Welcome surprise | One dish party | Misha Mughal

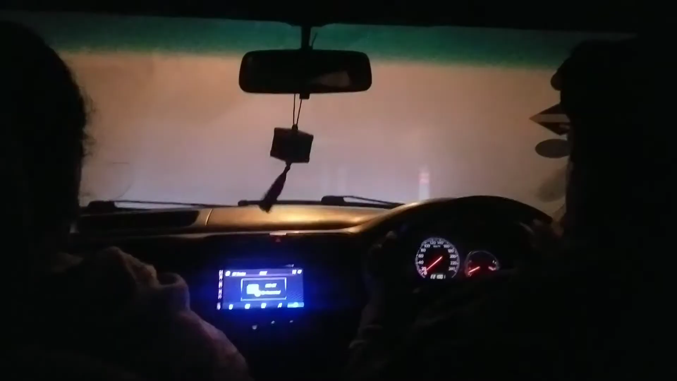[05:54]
जाने दो। इंडिकेटर उन्होंने तो नहीं लगाया, इंडिकेटर लगा दिया, ठीक है बस निकाल के इंडिकेटर